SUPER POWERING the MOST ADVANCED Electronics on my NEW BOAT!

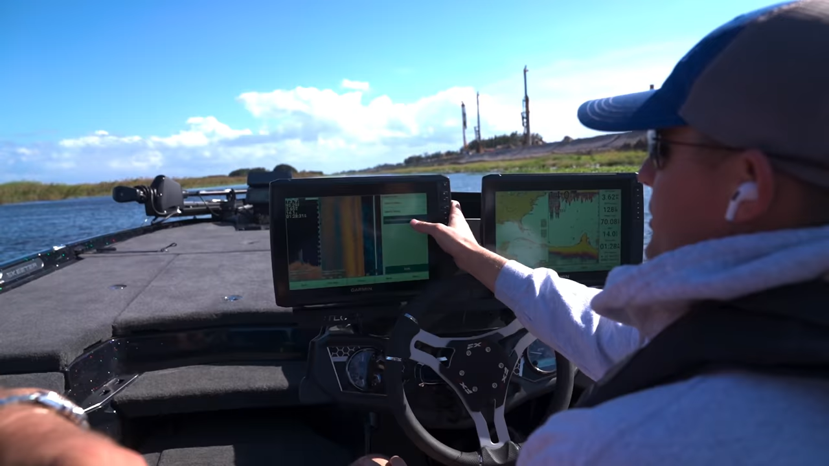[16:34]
your figure combinations edit combinations and you can move this around yeah you can make your side engine right good and wide yes and then hit done and then this is all kind of a preference thing but for me i like to go with um amber
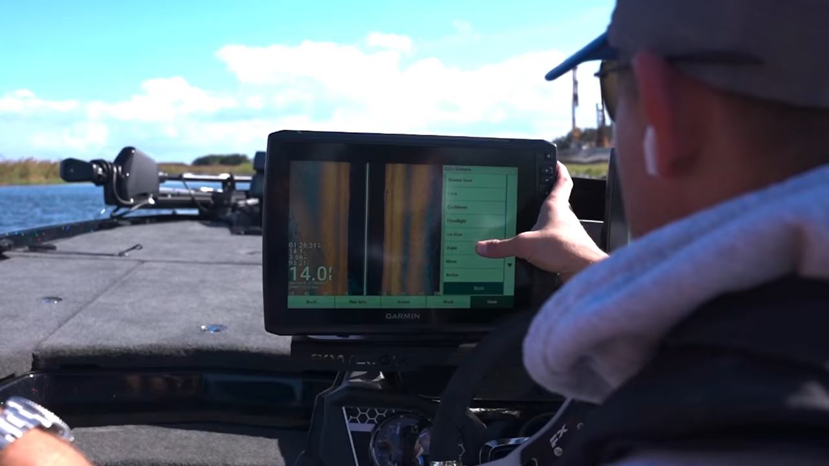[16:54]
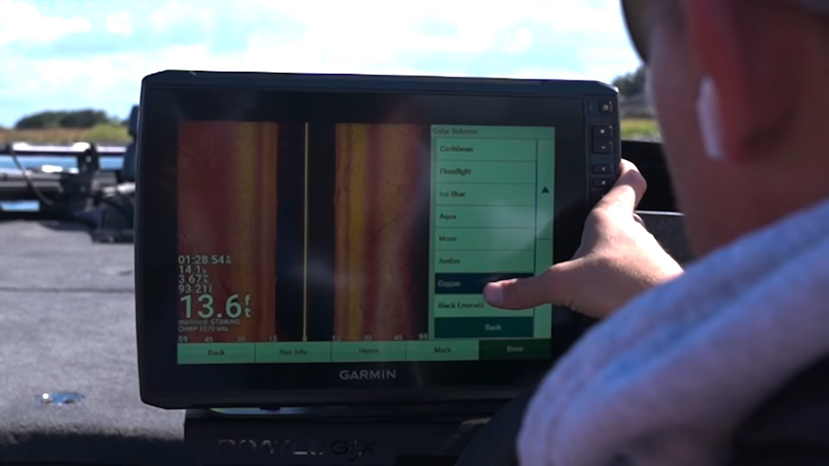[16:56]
or copper i think yeah i like copper it's probably my favorite and that is really a preference a lot of people a lot of people do like the copper and the amber but i've been a lot around a lot of people that run garmin they have different colors and believe it or not different colors do make
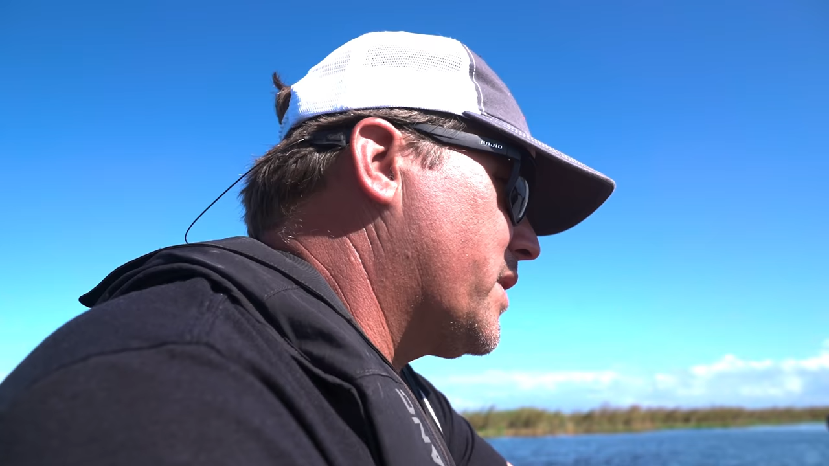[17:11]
a difference sometimes so just kind of play around with them a little bit and see what you see the best so
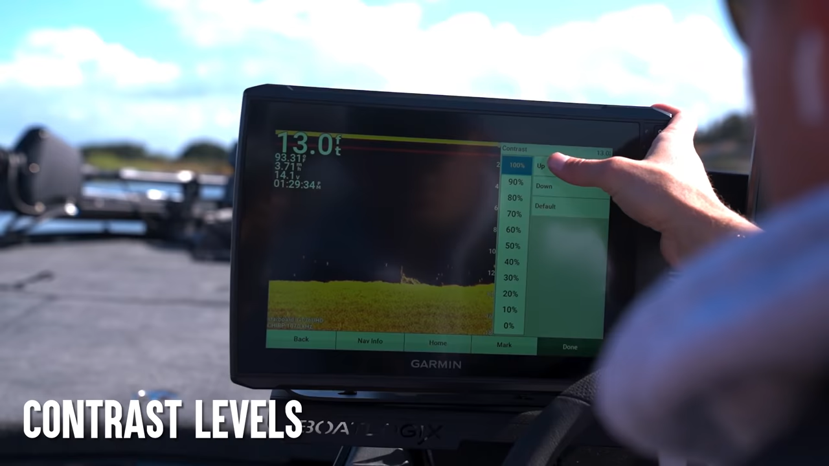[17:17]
On screen: depth 13.0 ft
i like to go as high as i can go and
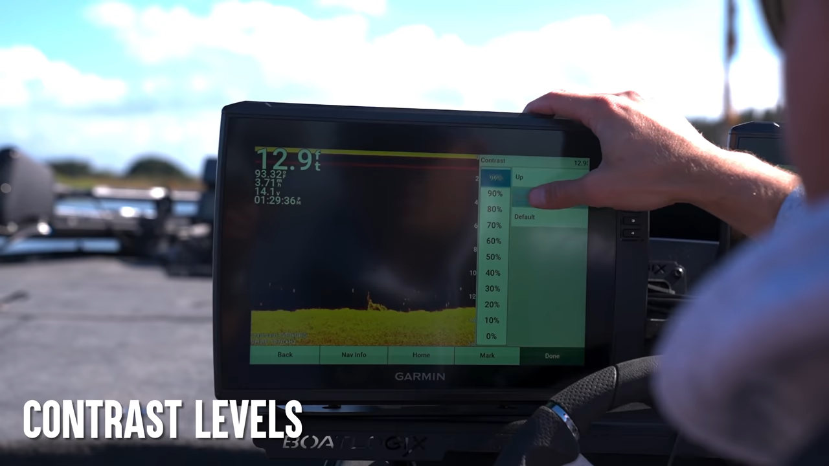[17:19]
On screen: depth 12.9 ft
then just start bumping it down yeah right about in there about probably around 89 yeah i seem like most of my most of my
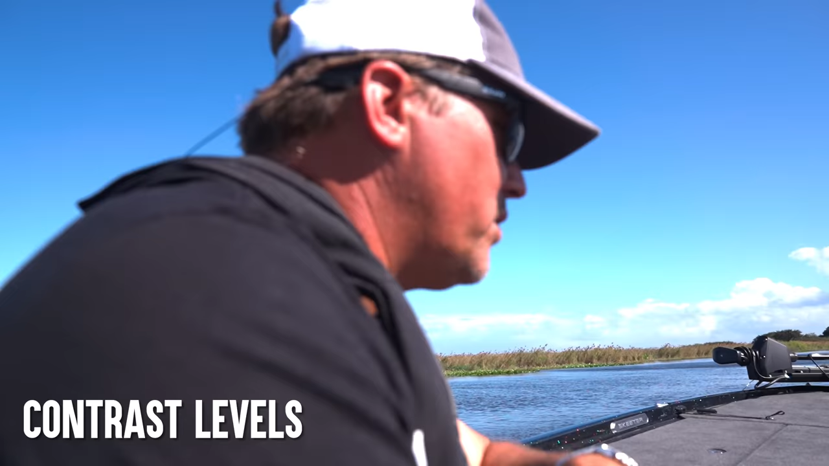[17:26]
units i have around in the 80 to 90 range now
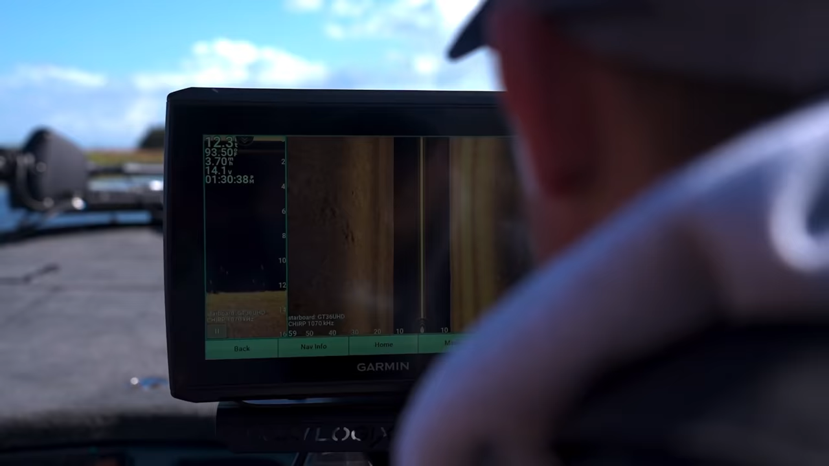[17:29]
you can also change the um so let's show everybody how to do the brightness and you'll see how that makes a difference as well those are the two adjustments that you need it's on auto medium
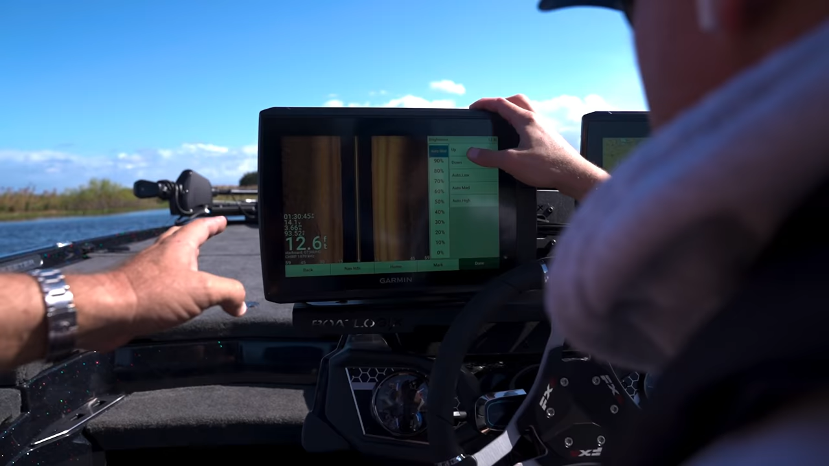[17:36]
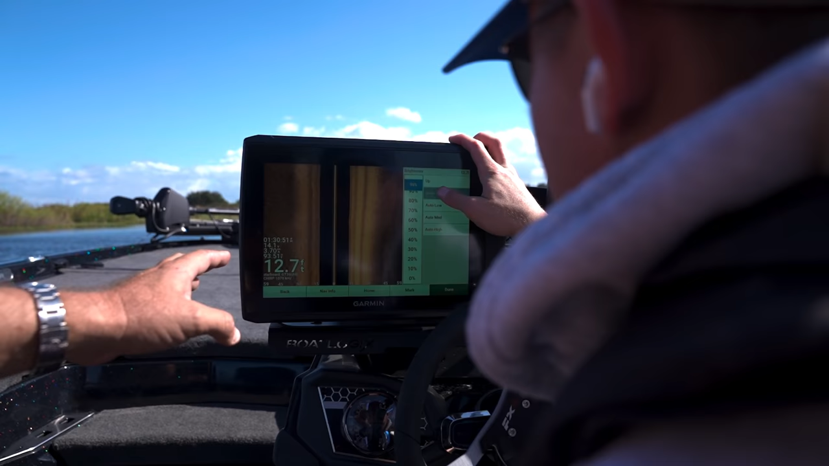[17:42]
all the way up right now you just kind of have to play with it once you learn how to use your side imaging and know what fish and structure looks like on side imaging every bottom is different so this bottom might be super hard you might get down right and that bottom's mud well you're gonna have to change your contrast and brightness depending on bottom hardness right yeah so that's kind of something that you really
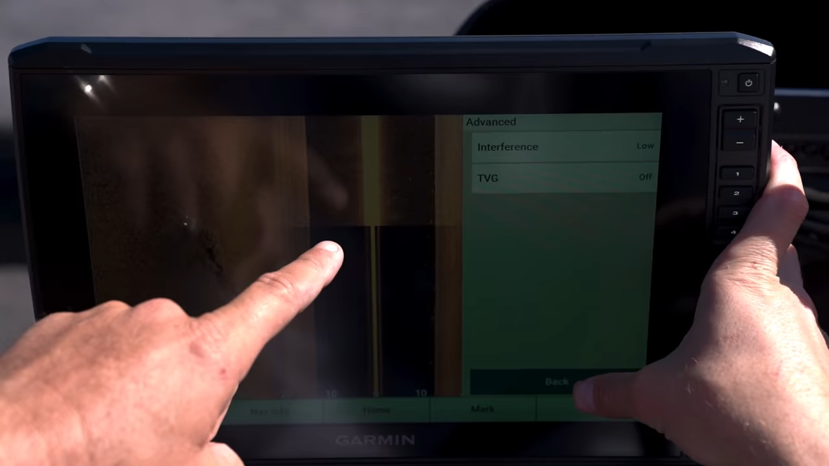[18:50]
turning the interference off and that that cleans that up a little bit i'd
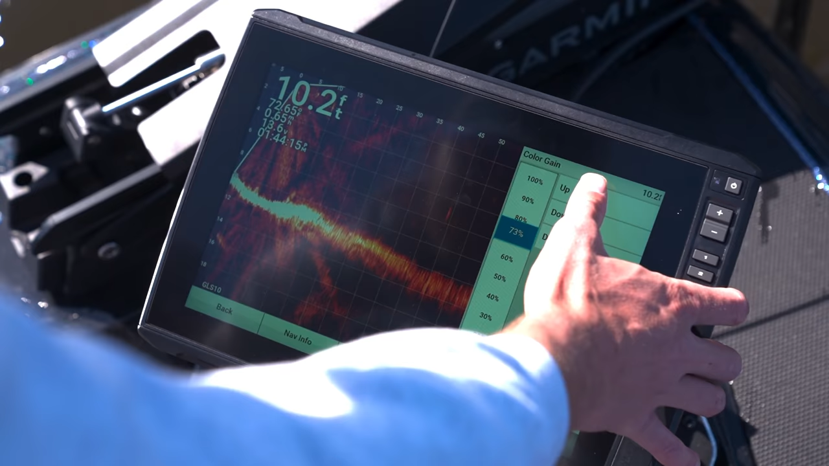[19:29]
On screen: depth 10.2 ft
look at all this fish down there dude everything